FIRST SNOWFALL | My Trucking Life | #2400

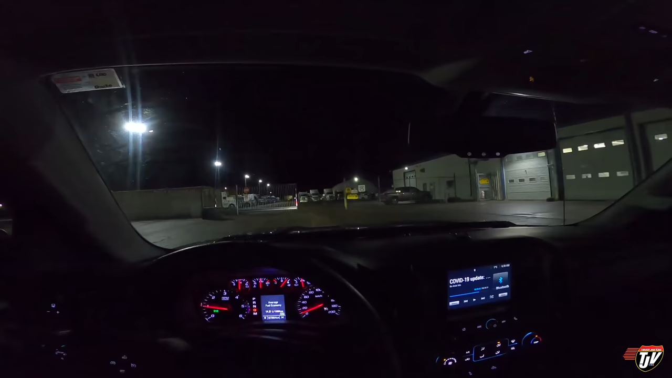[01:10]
They're letting me in again. Open sesame. A lot of trucks in the yard today.
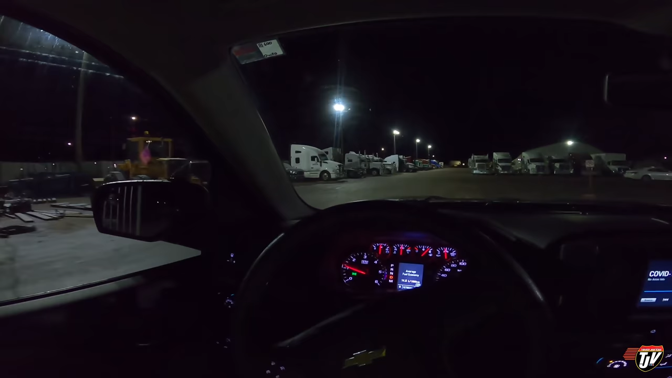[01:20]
Again, it's Monday morning. So a lot of these trucks will be headed out today. I'm sure. Very often the drivers like to be home for the weekend and that's understandable.
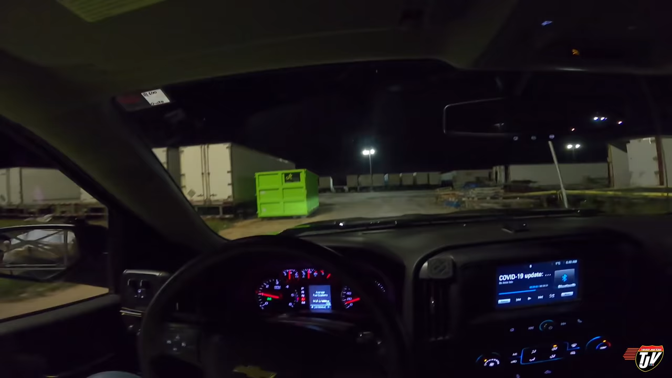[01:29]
And with a lot of trucks in the yard comes a lot of trailers.
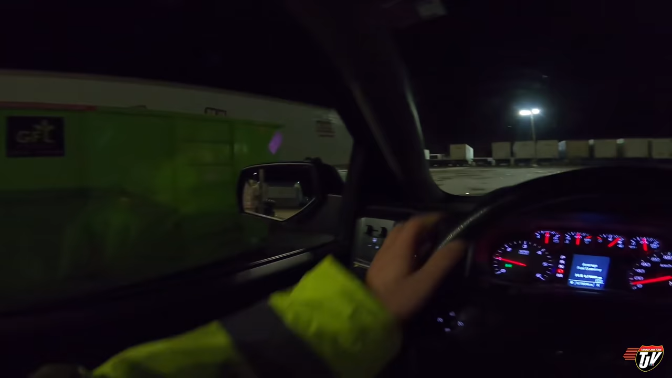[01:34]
Yikes. We've got a little bit of snow on the ground this morning.
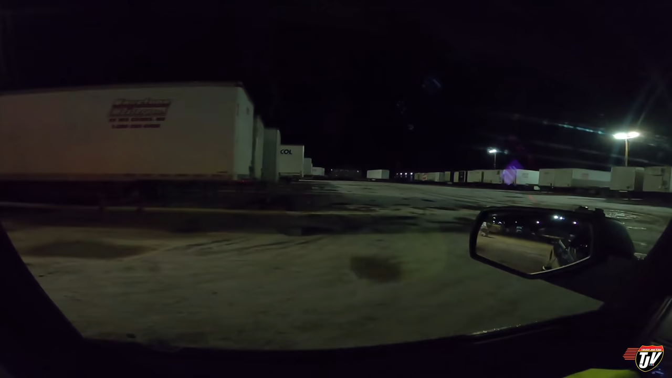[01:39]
Not too much, but it's getting there. Yeah, we're right filled up.
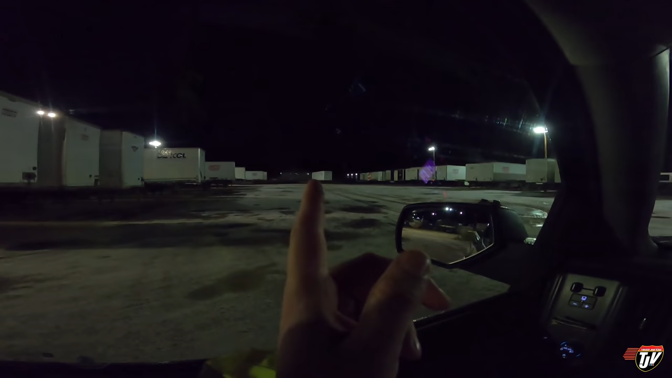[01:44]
There's even a trailer parked there in the center against that fence there. Just the guys in the yard will probably put that away once they get in. You can always tell it's either a Friday or a Monday. Everything fills up and gets really busy.
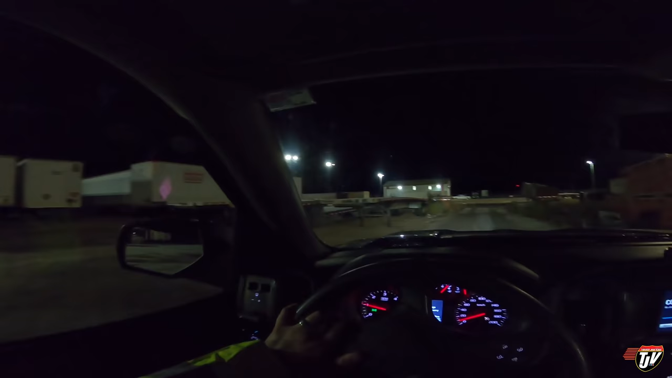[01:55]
Alright, let's go start up our old truck. Let's get her going, get her warmed up, get her ready for the day. Like usual, I'm way out here in the back corner. It's where I like to be. Nice and quiet. Peaceful. Away from all the ruckus of the rest of the yard. This is our tire shop where all the tire stuff gets done.
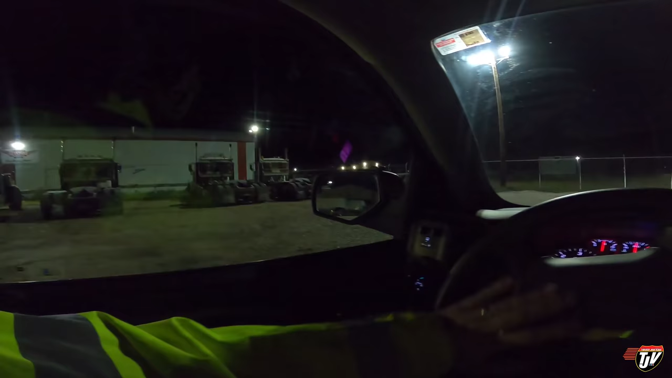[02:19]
Oh, she's got a little bit of frost on her. Oh, she looks cold.